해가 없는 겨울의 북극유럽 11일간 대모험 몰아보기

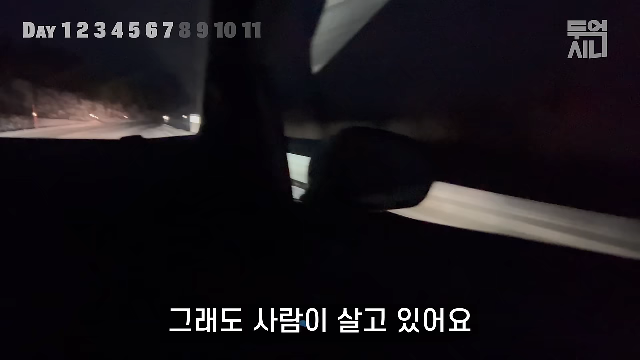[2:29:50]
아까 달리다가 마을이 보였었잖아요. 그 마을이 국경이었던 것 같아요. We are in Norway. You made it. Easy. 노르웨이는 붉은 구름을 가지고 있네요.
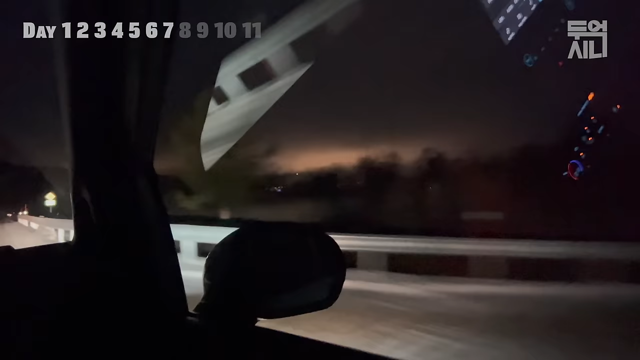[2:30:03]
아마도 저기 있는 시티의 빛이 하늘에 구름에 닿아가지고 지금 저렇게 밝은 것 같아요. 왜 카라쇼기라는 마을입니다.
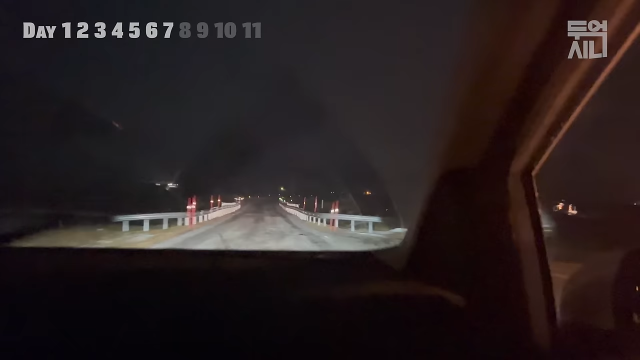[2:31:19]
한 명이 살고 있어요. Yeah. I think that is a ship. Yeah. But this is a house.